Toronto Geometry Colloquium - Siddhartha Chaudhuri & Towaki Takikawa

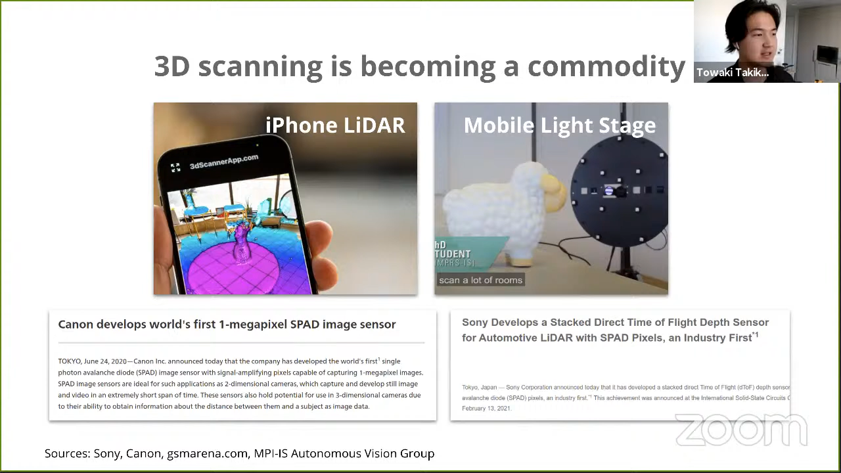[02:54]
iPhones come shipped with LiDAR sensors that give you depth information, and many research groups are developing mobile light stages, which lets you capture high-fidelity geometry and materials using a lightweight setup. Companies like Canon and Sony are developing image sensors that have depth sensing capabilities that are increasingly integrated into conventional imaging systems. In conjunction with this, entirely new modeling pipelines like you see in sculpting for Dream's PS4 using sign-distance function,